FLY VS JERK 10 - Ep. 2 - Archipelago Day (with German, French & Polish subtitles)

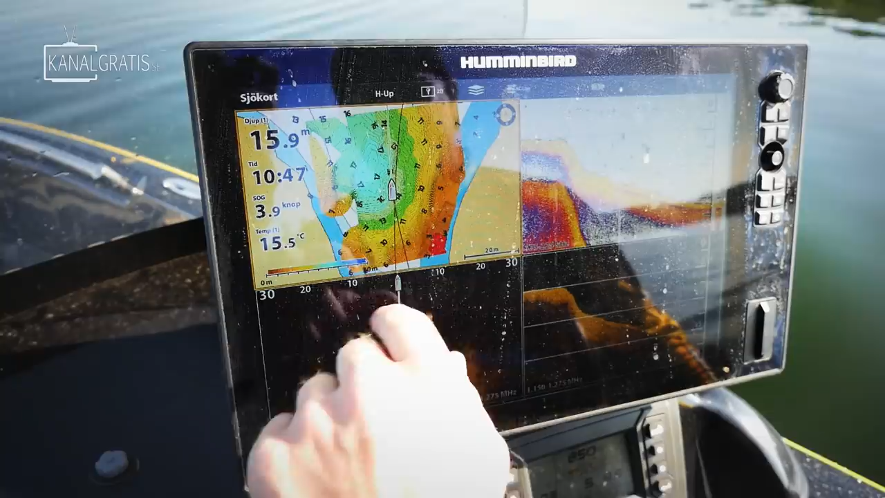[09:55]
On screen: depth 15.9 m, water 15.5°C, speed 3.9 kn
There's about deeper areas with lots and lots of bait fish.
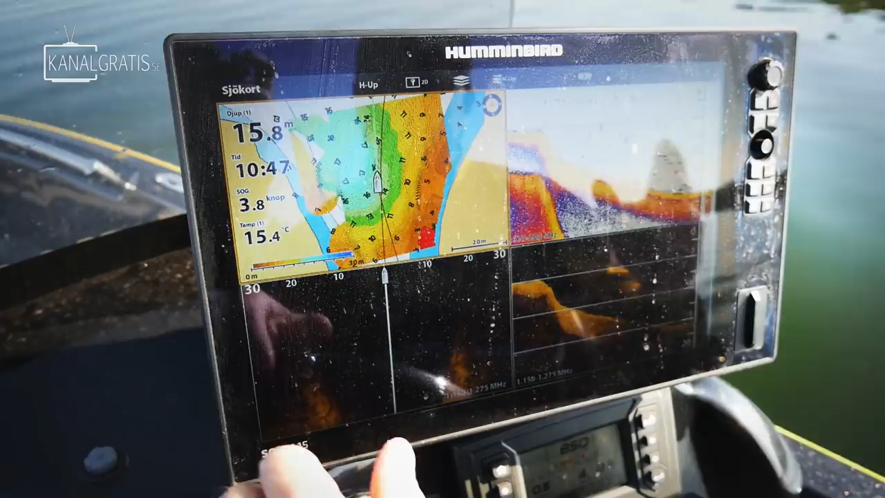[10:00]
On screen: depth 15.8 m, water 15.4°C, speed 3.8 kn
And what the pike likes to do is that they like to eat here and then go up on these shallow banks.
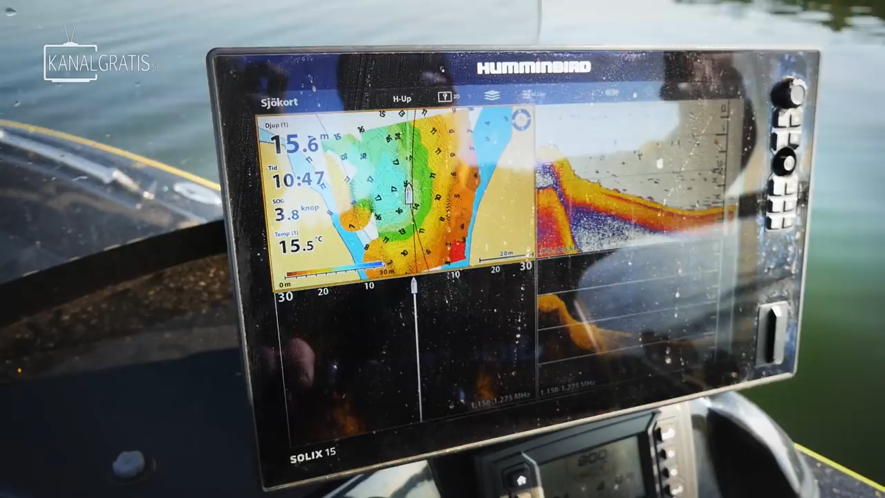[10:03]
On screen: depth 15.6 m, water 15.5°C
So this is what we're going to do. Try to find the big ones here.
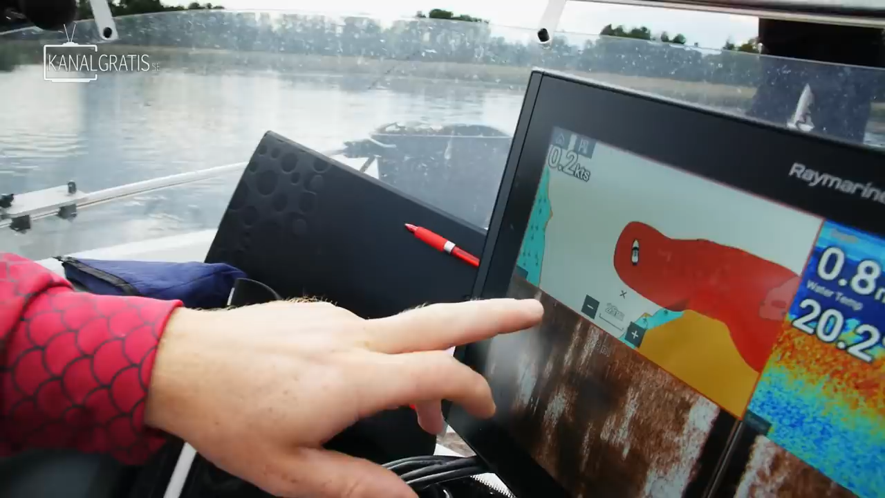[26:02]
Yeah, if you look at the Raymarine Axiom unit here, you can see that we have marked out where we are fishing right now. It's because it's a really great spot.
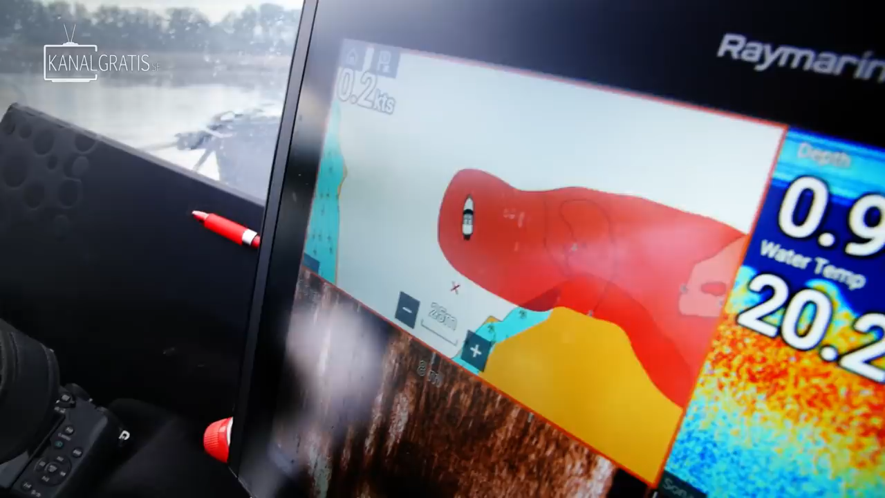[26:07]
And when we are cruising with the boat, we are always mapping up the places to see the depths and the weeds and everything.
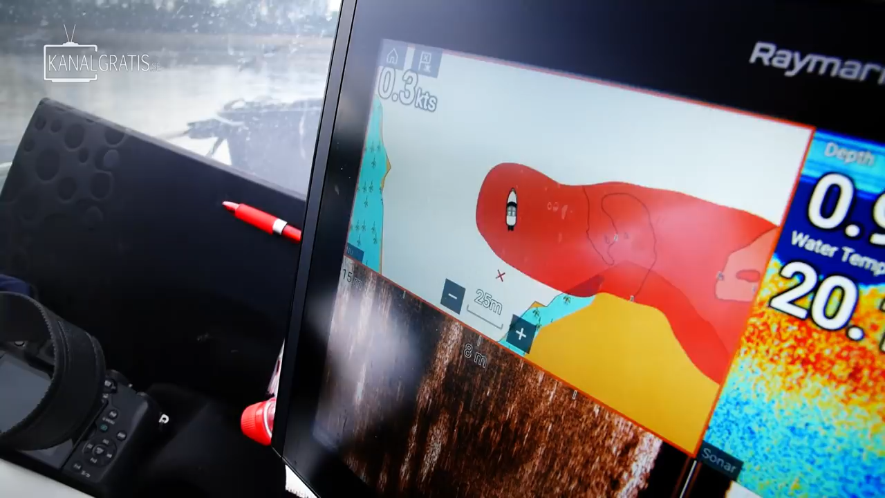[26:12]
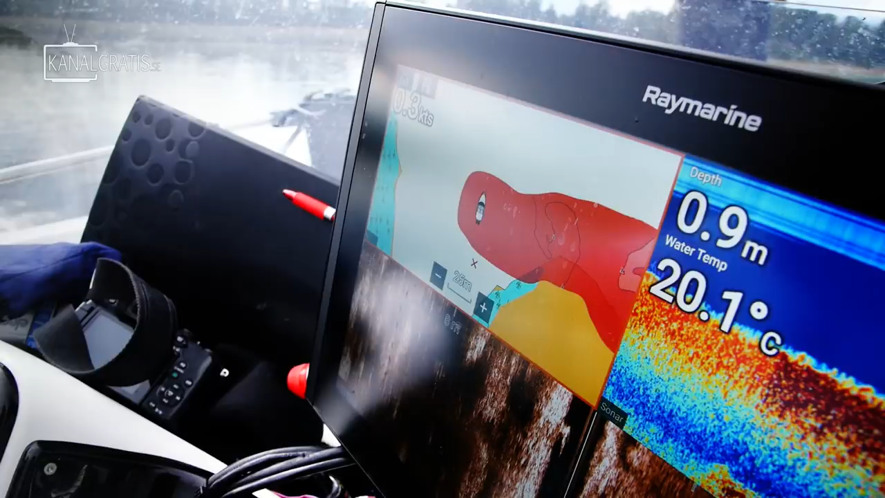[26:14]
On screen: depth 0.9 m, water 20.1°C
And here on the side vision,
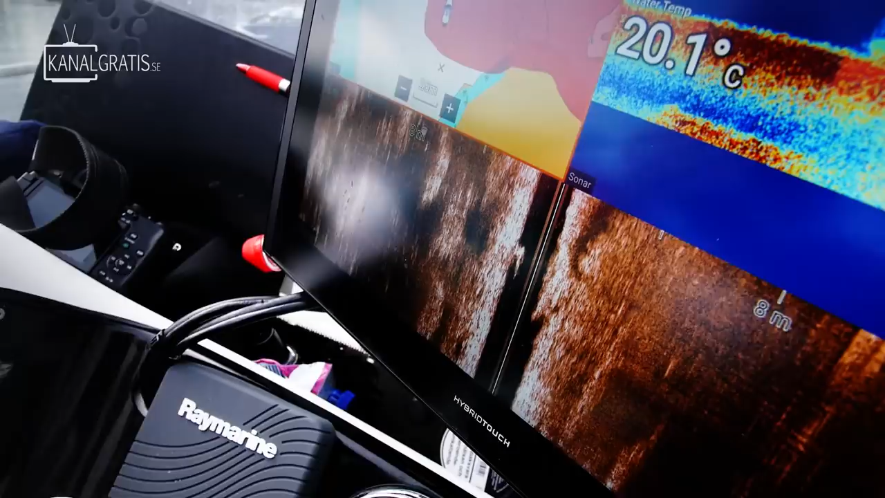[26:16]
On screen: water 20.1°C
you can see all the grass, and on the sonar you can see the grass as well. So that's always good to check.